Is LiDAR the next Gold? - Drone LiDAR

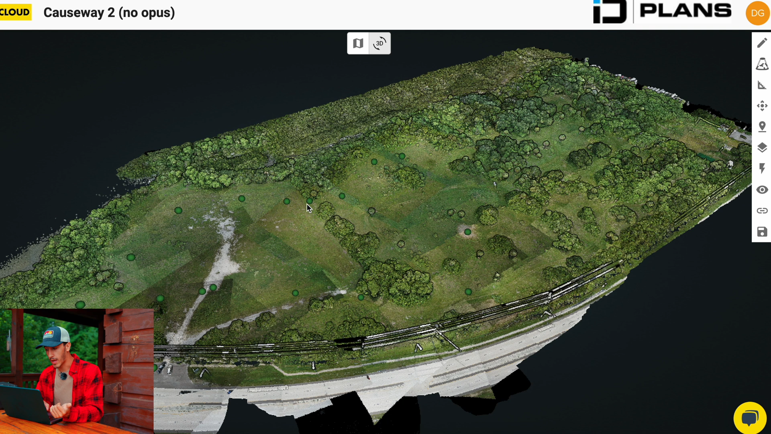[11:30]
So essentially what they really want to look at was the contours in this heavily vegetated area here right at the back. So what's great about this is all I have to do is go to these layers here.
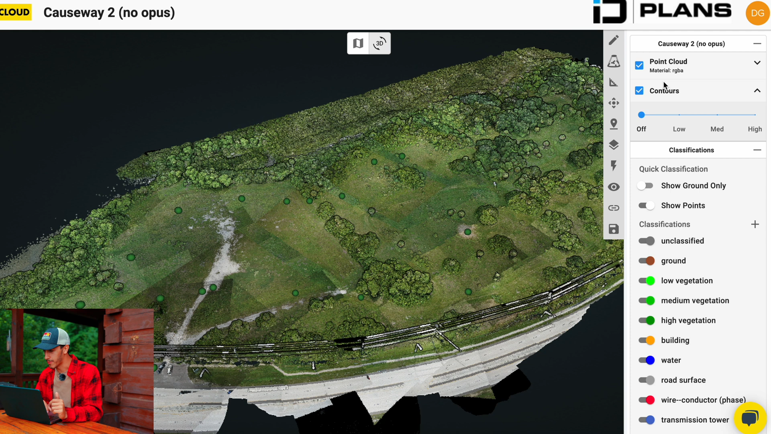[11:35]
I'm going to make sure I have my contours checked here and I'm going to click on high.
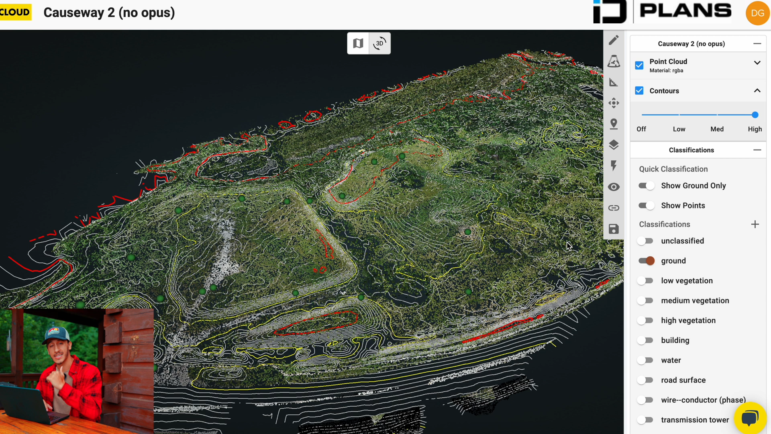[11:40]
And what's going to happen is the entire everything from the surface and up is going to get stripped out. So it's only going to show me the ground. So you can see just a little bit of the data here, the point cloud that we're looking at, as well as the contour files.
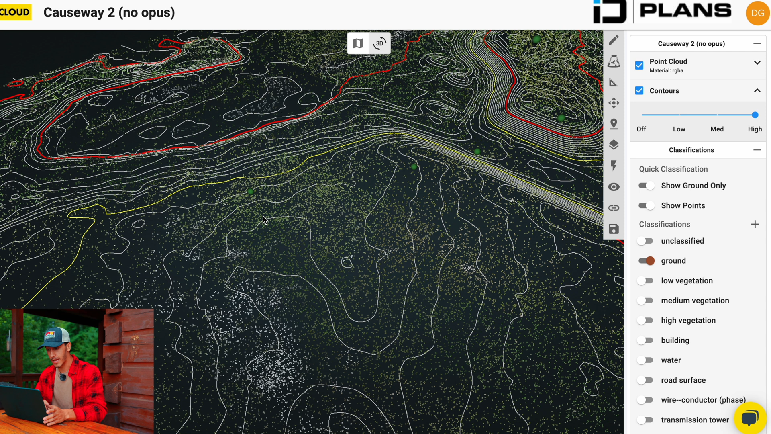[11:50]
Now these are set at half foot. That's what they specified that they wanted to look at because they're doing a study on where water levels are at high tide in these heavily vegetated areas,
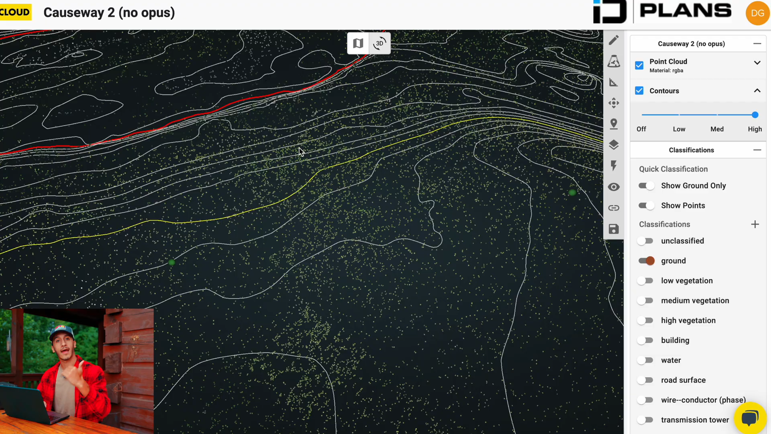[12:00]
since it is really hard to get into those heavily vegetated areas without having to cut stuff out or really just brute force your way through there to look at what's going on.
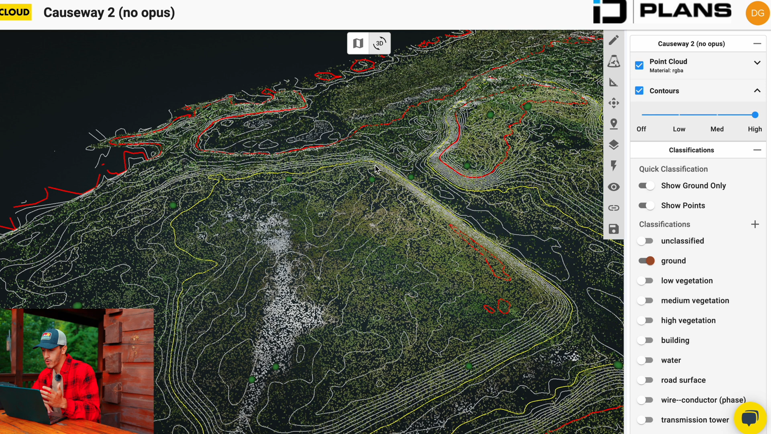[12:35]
And so again, it's great. All you have to really do, see, if I just want to show everything on the surface level here,
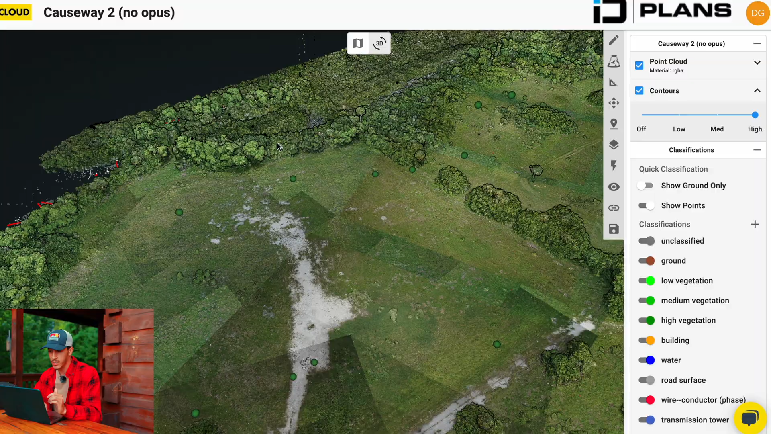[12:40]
I'm looking at the surface now and we can get a top down view right here of this vegetation. And if I just zoom in, you know, slowly zoom in, if I can, you know, I'm in the trees here,
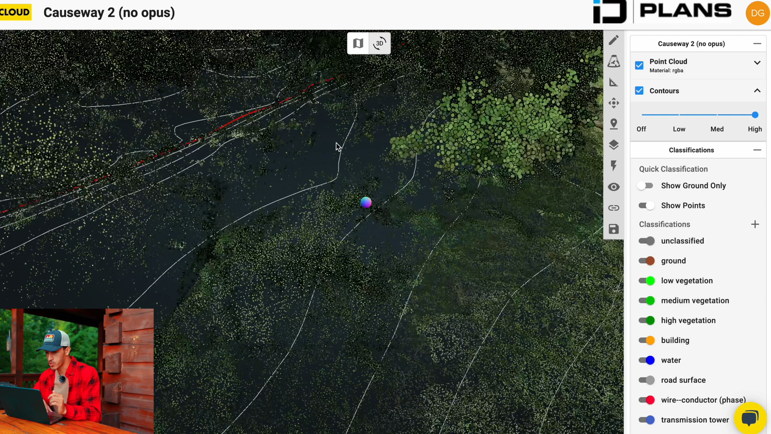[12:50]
but I am cutting straight through looking at the contours here with ease. I don't have to get sweaty, get dirty, get bitten by snakes and spiders and whatever's living in there.
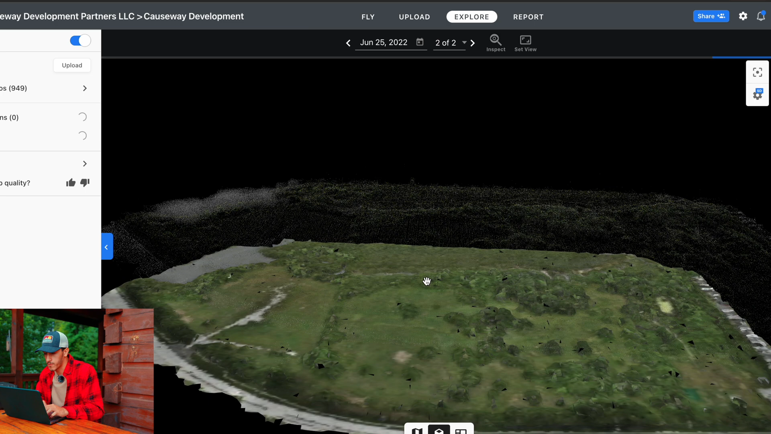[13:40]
Uh, let me just retoggle that because it likes to do some weird stuff, but you know,
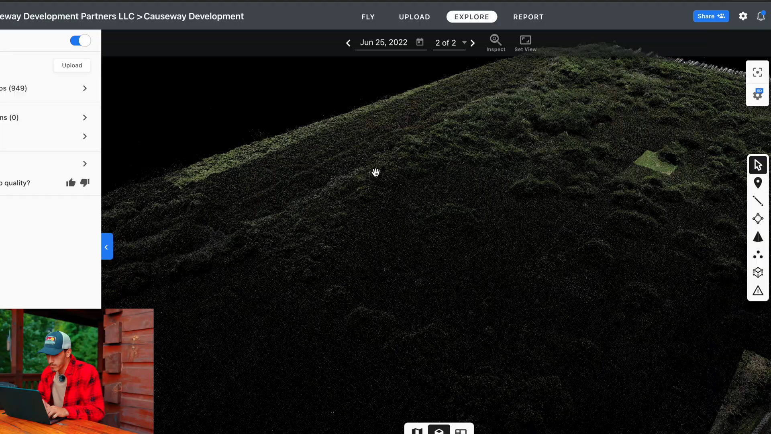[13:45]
it, it looks really close to what I did, but it's,
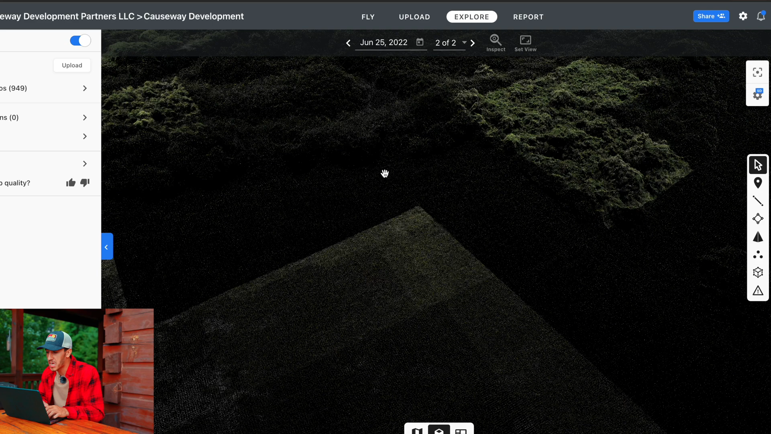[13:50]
it's really not that accurate and we can't see what's beneath that, that vegetation level. And what's really interesting here is there's actually two impact zones that they're really focusing on.